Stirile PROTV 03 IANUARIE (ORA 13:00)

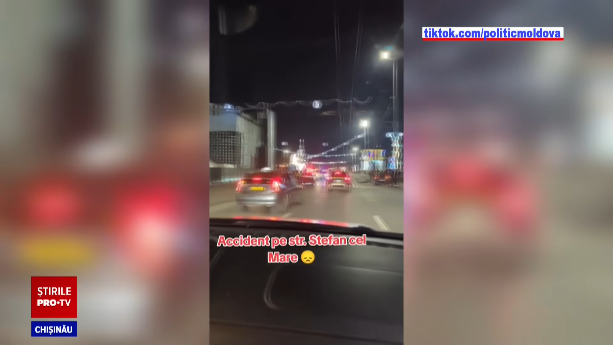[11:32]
Din imaginele publicate pe rețelele de socializare se văd cele trei autoturisme grav avariate, una dintre care a ajuns pe trotuar.